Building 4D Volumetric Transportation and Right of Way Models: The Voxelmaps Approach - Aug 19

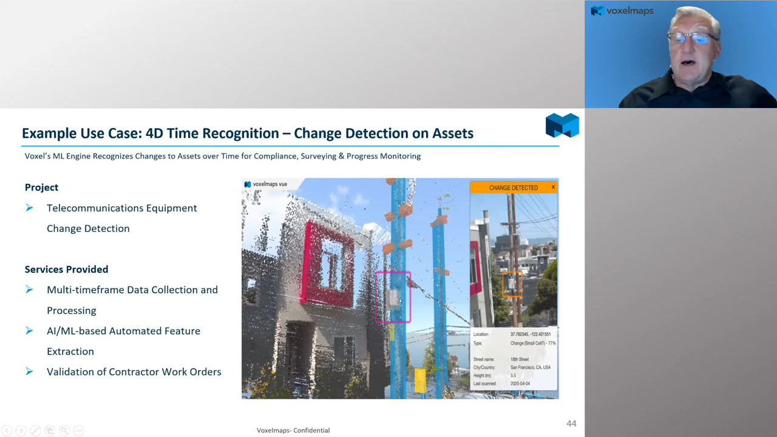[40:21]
So pretty valuable to them. And really, all they wanted was identification of where that asset was, what the asset looked like, you know, and the geographic location on that particular pole. Make sure that it was put on this pole, not on this pole. And then we've done some work as well in the 5G signal mapping and attenuation. So in this case, you know, we drove a city, and within that city, this particular customer within the telco space had 5G asset antennas.
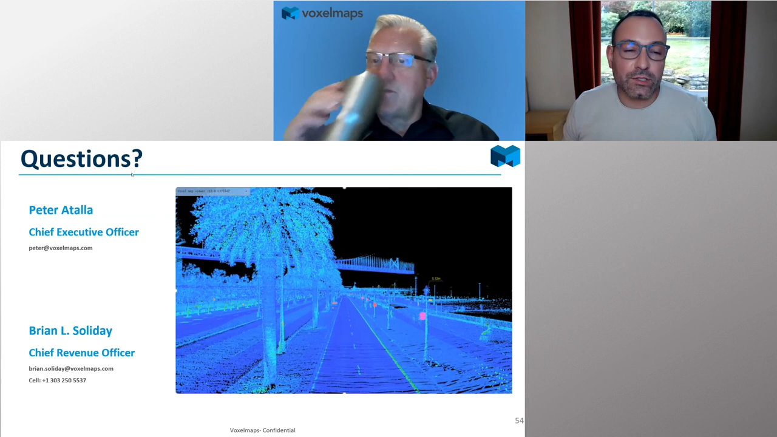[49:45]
Um, there's obviously noise just generated by the LIDARs themselves. Um, and there's noise, you know, when you're trying to merge multiple passes of data together, multiple point clouds, and obviously convert into voxels. That approach, uh, that's all done in our processing pipeline. Um, we use a lot of advanced SLAM technologies to do that. So simultaneous localization and mapping for doing it. But in particular, when you talk about noise from things like cars or people or traffic that we don't want, we use deep neural networks to do that.